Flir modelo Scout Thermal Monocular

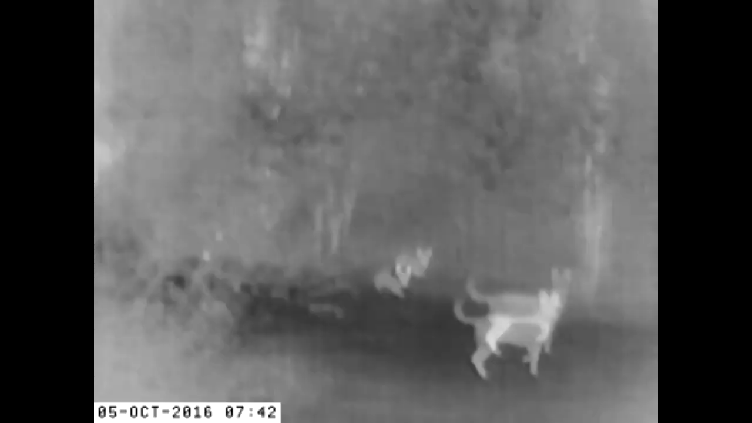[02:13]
you can't see, you can bring out your thermal imaging, you can see where they are, even in pitch black darkness with no light.
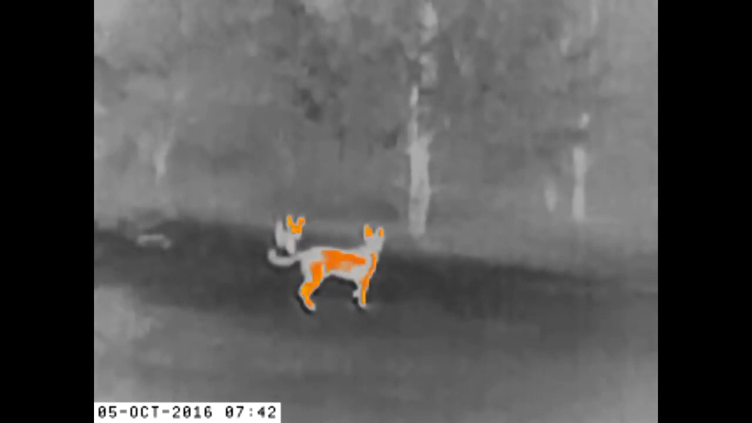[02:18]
Another good thing about this is being able to see game. If you're out and about, if you're a hunter, you're able to spot deer,
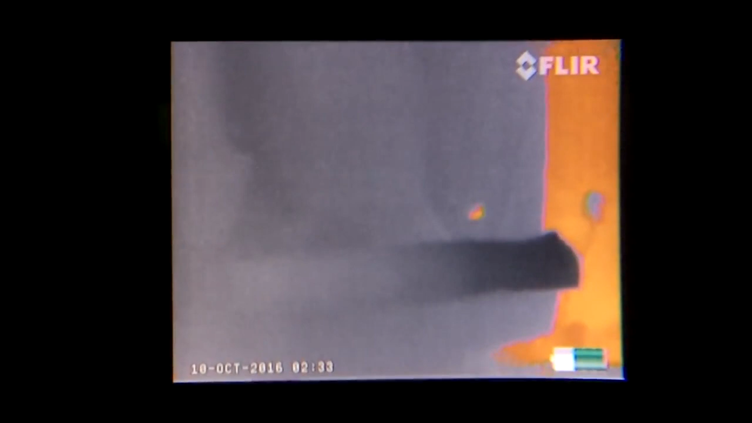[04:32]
Then we go to our color palettes and you can scroll through them with the up and down buttons.
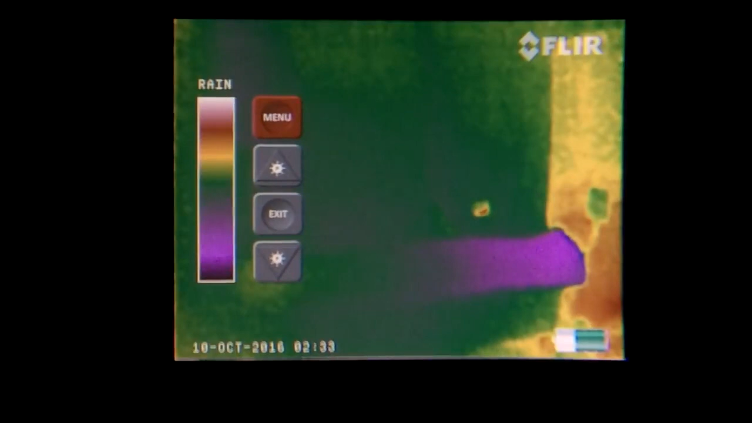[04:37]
And as you can see, you can go through each one.
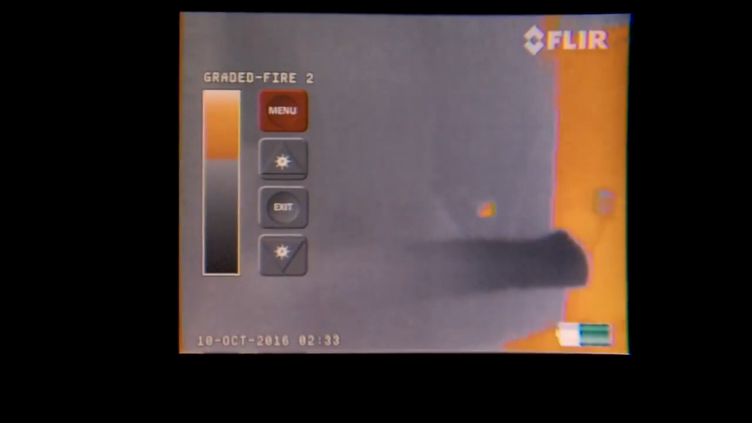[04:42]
Very easy. Again, very intuitive. I mean, it's just phenomenal.
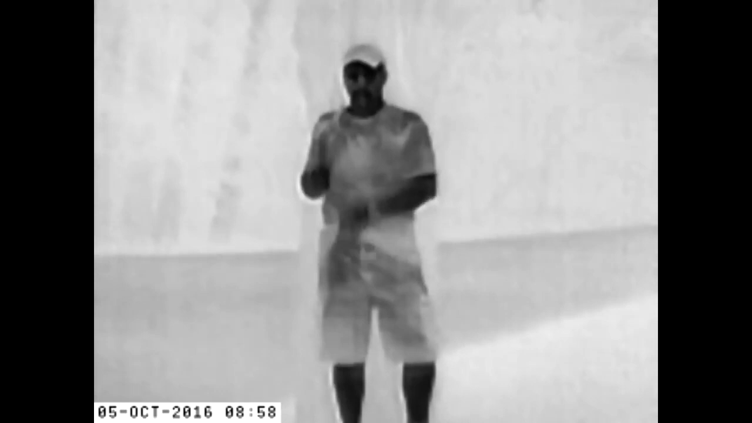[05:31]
I've really liked this color or this scheme.
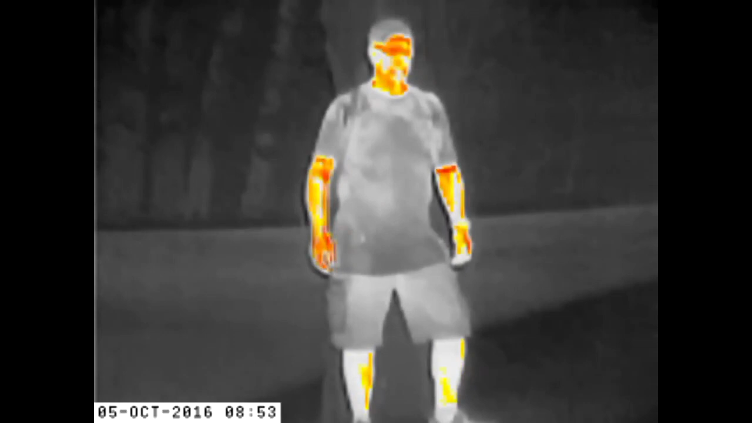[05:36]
Now we have the Insta Alert and this is orange, kind of a low grade.
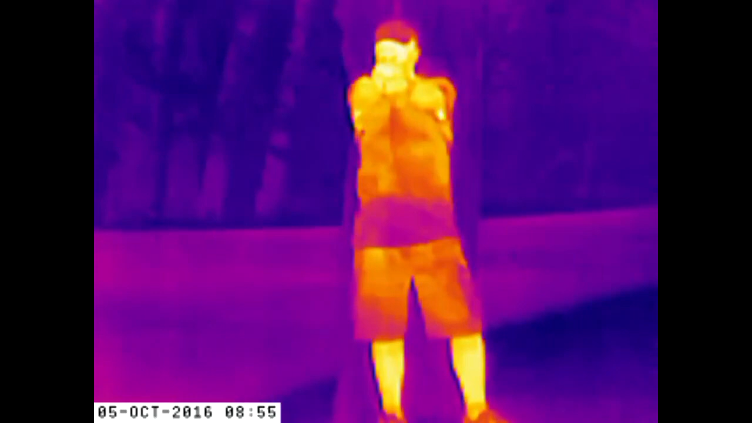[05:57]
And this, there are certain things you can find that this might be better for. Then we have the lava, getting kind of hot there.
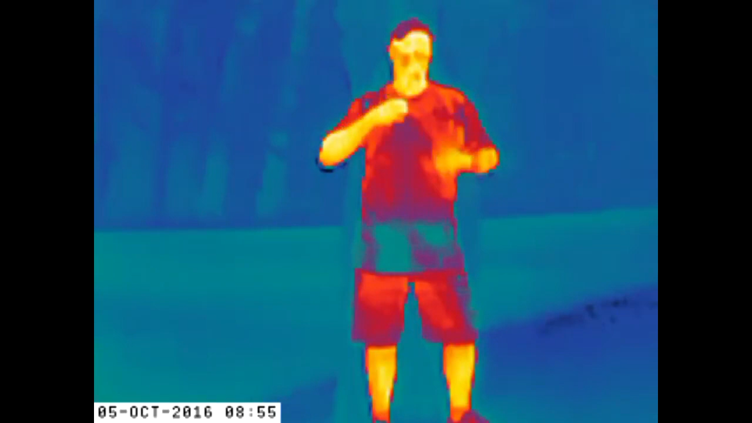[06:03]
The lava turns out a lot of color, but yet the white, the orange shows up.
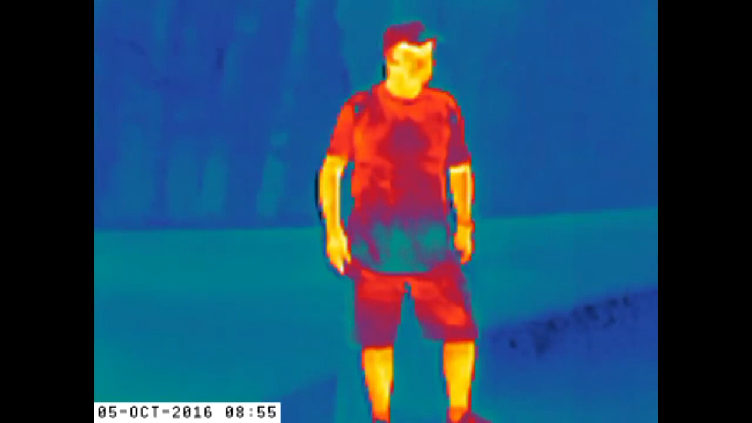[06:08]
And then here we have the rain, again, still, we're kind of a reddish brown for the hot spots.
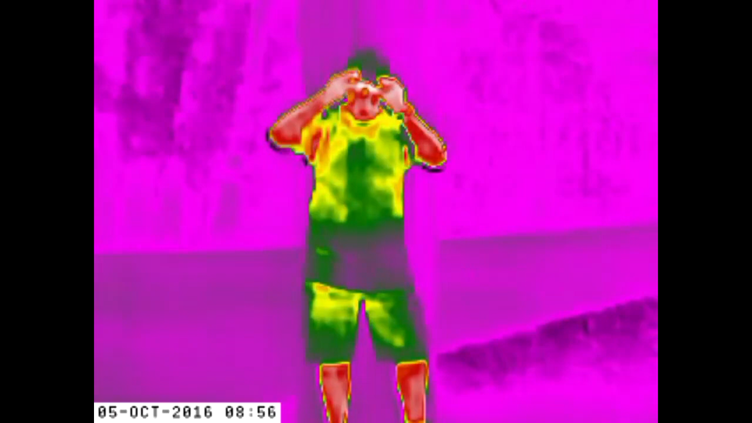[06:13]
And then the color wheel, which is blue.
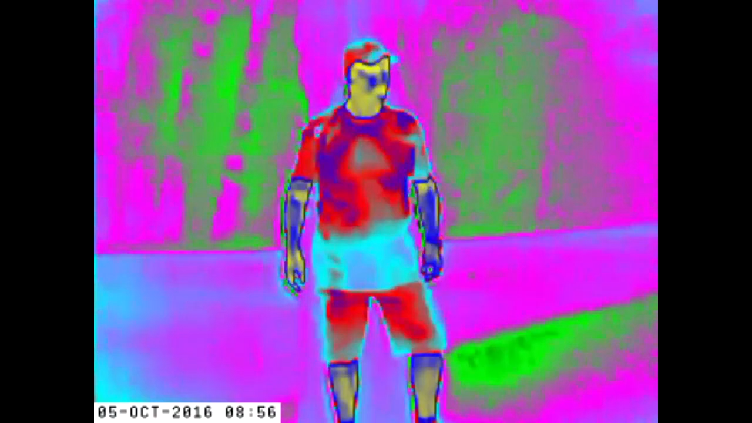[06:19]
Your spots are turning blue. And these are the nine different color palettes.
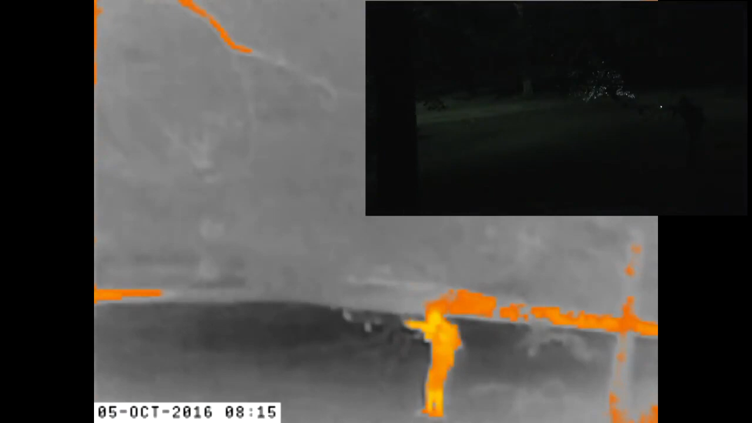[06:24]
Now to give you some samples, here I am with a rifle and I'm out at about,
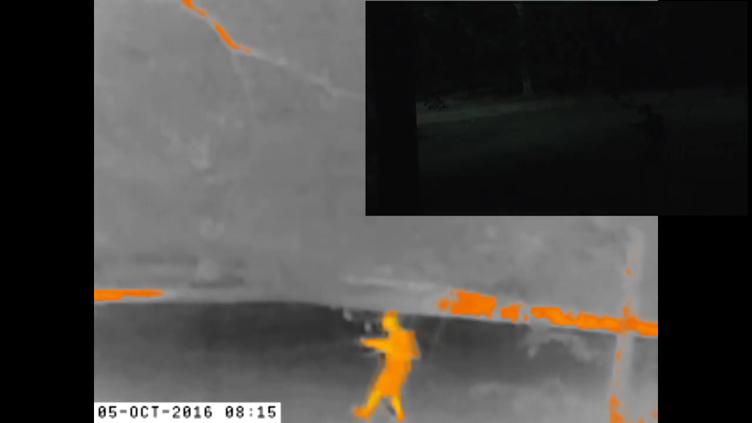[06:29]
you know, the actual video of this going on.
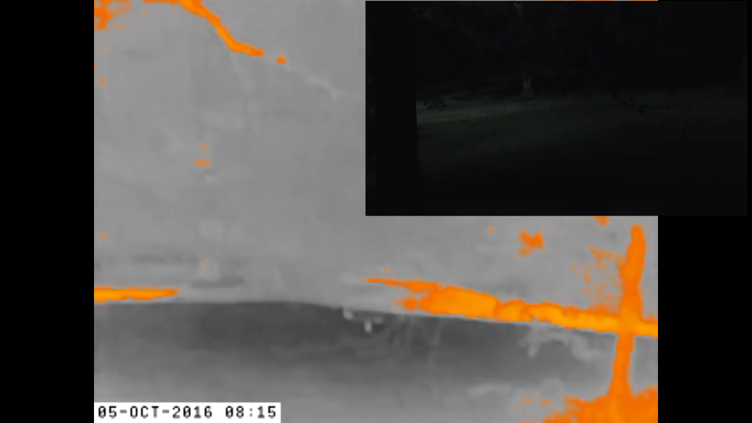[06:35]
This will show you as close as I can get.
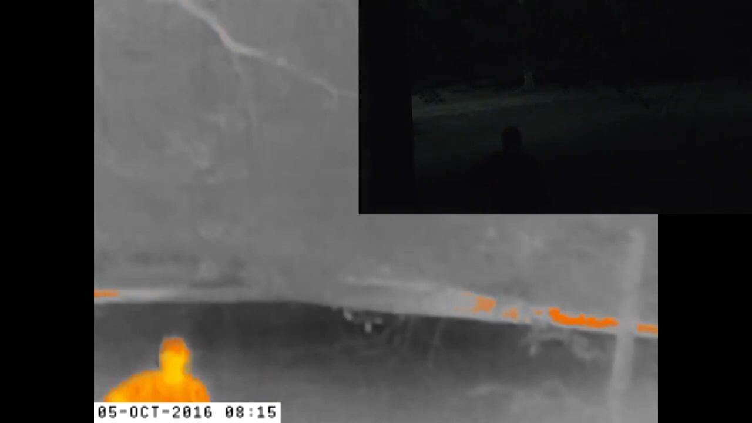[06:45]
And that's one of the things I really like about this. It's bright, it's solid.
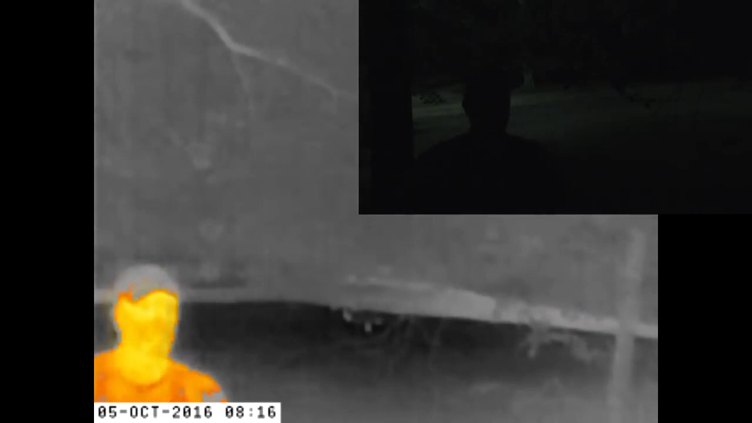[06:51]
You know that you're looking at something that's really not supposed to be there. And here I come up to the camera, you can see how I pass it.
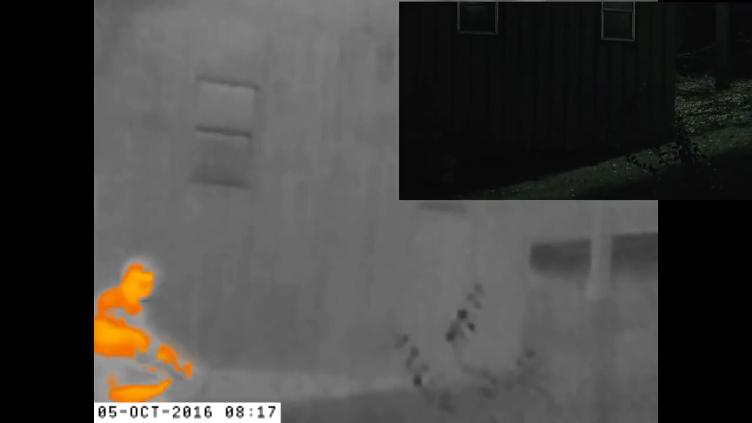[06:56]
Now here I'm at a building and you can see in the top right corner that it is super black right there.
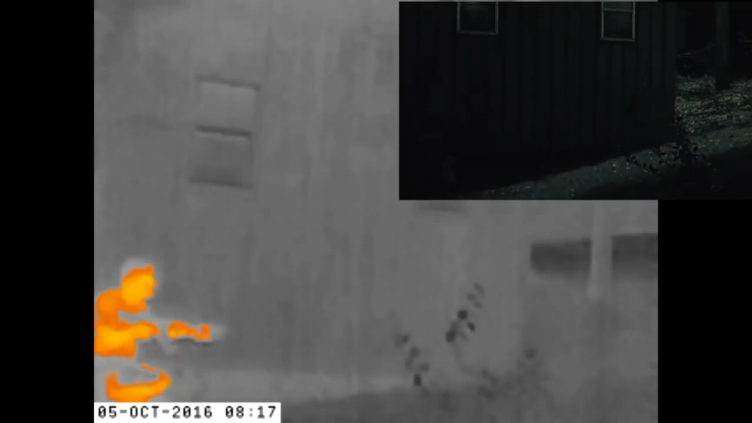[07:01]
In fact, I'm shining my light just so I can give you a reference. But I'm walking up behind the building.
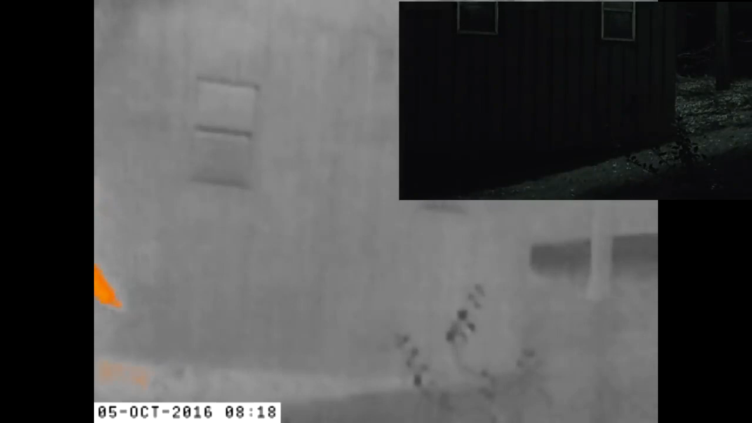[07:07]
It's pitch black. And this gives you a general idea of how much advantage you can get by using this thermal imaging.
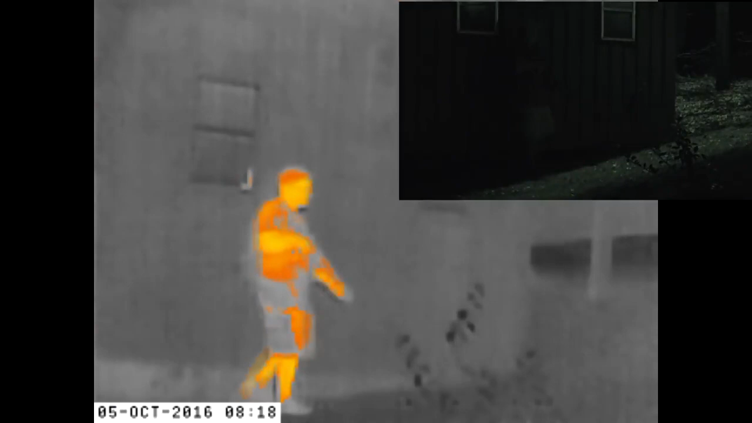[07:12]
I mean, this person, which is me, obviously, would not be seen with the naked eye, except maybe picking it up a little bit. This way you can identify what's going on right here on the screen. And then I'm going to come around this building and I'll shine the light and you can kind of see in the top picture. But then again, it's very dim. And then I come around.
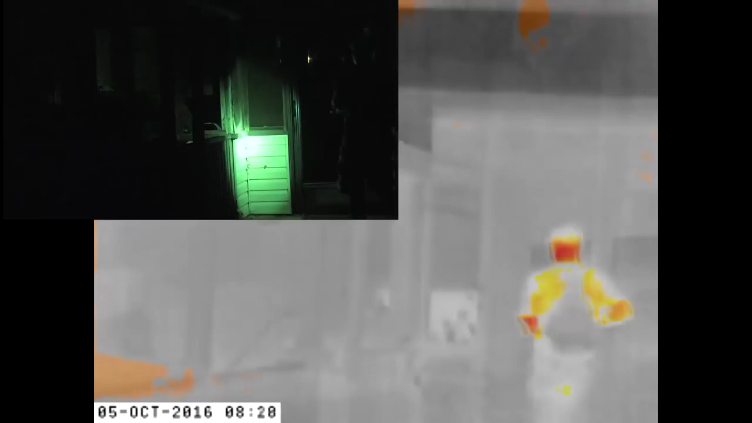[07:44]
Okay, here I'm in this corner. This is something that I really thought was fascinating. Standing in the corner, the lights off, you cannot see anything.
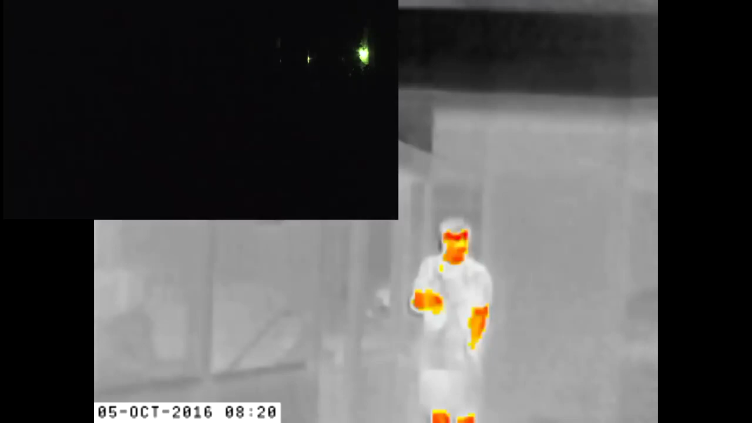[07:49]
It is pitch black. But yet you can pick up the image as I'm standing and walking toward the camera.
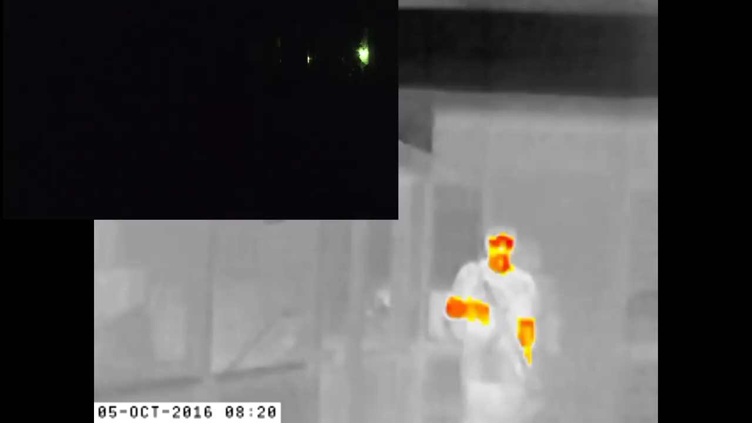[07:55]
And I mean, really, it brings out the advantage.
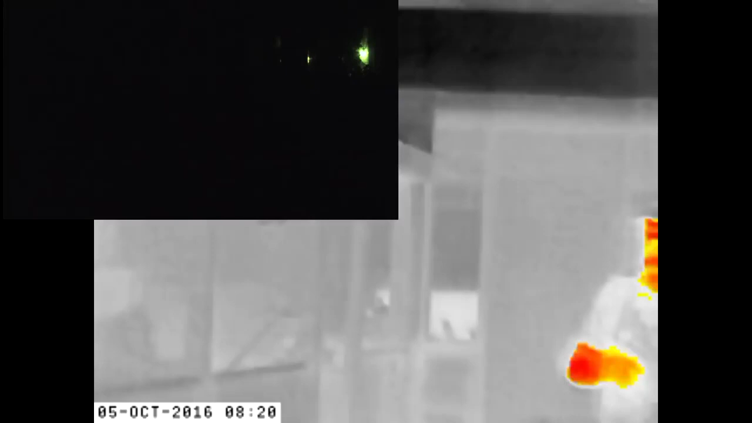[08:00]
You can definitely see the advantage right here. And then I look like a zombie.
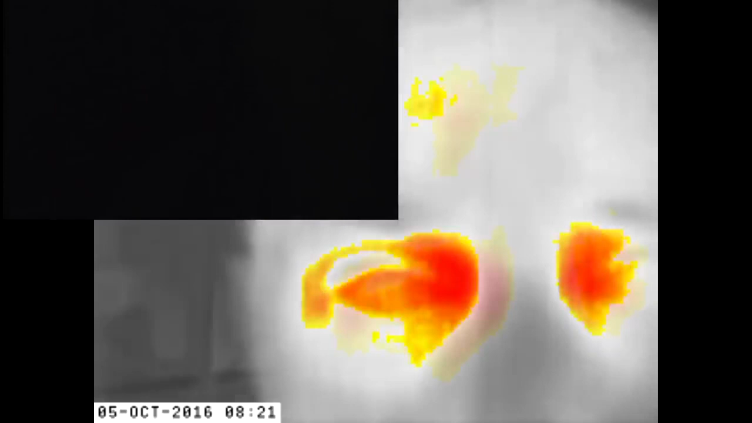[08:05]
Boo. Now here I'm coming up beside a building. I got the light on for a reference. And then once I turn that light off, you can't see anything. I mean, it is completely blind. This is in the lowest insta-orange or the insta-setting, which does not really allow for much orange until I get a little bit closer. And then here you see it. It brings it in. It's picking up my heat signature.
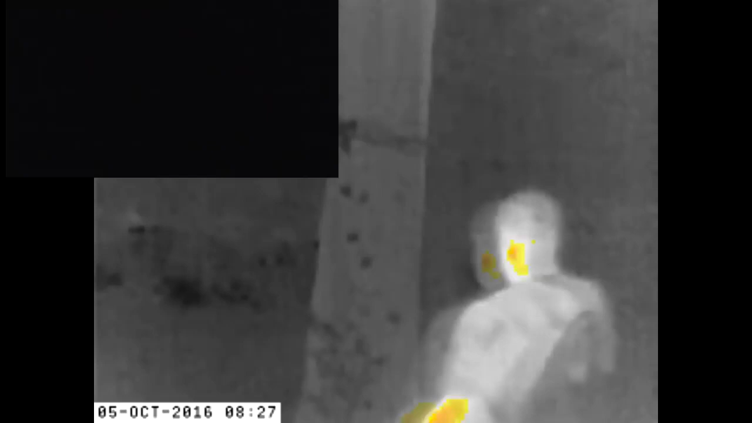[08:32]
Here down in these woods, I kneel down behind a tree. I'm going to turn the light on so you can just get a reference of where I am.
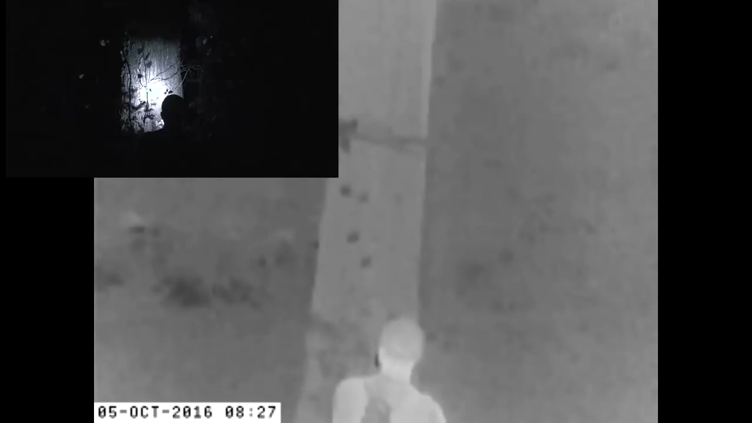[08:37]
But yet, the only reason you see me is because of the light. And then here, it's just pitch black.
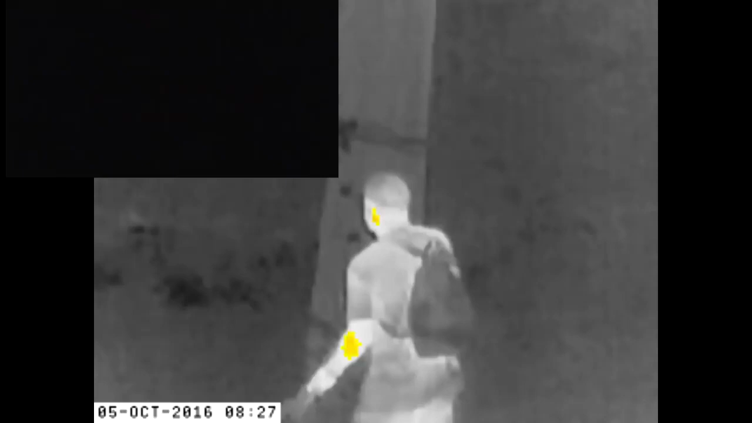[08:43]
Now I'm going to take just my flashlight in my pocket and bring it out and put it over my head. And that's going to shine.
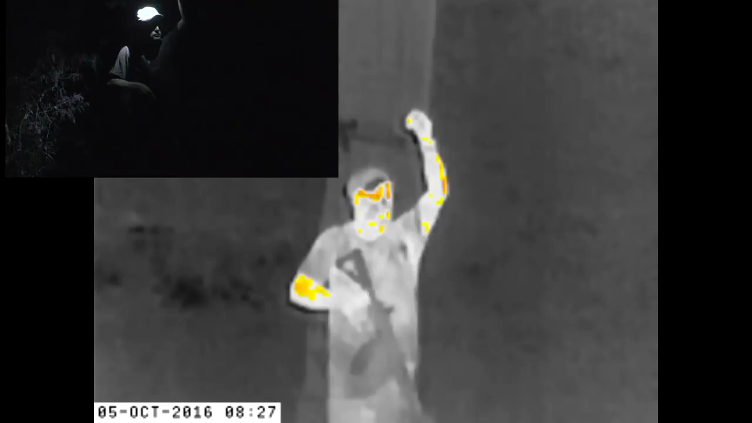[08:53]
See, there is nothing you can see before that. Just in case you're wondering, the rifle I'm holding is one of the CMMG Mutants and a great little rifle.